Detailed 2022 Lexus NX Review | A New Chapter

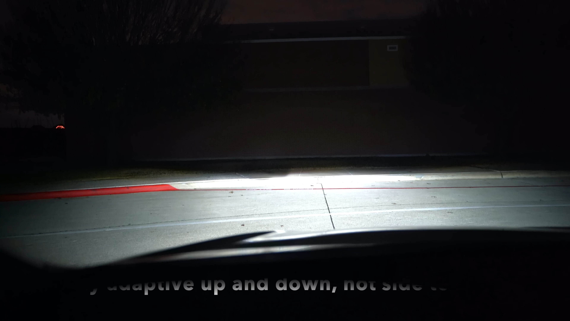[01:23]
And at night, these optional headlights are adaptive as well. They're the triple beam adaptive headlights.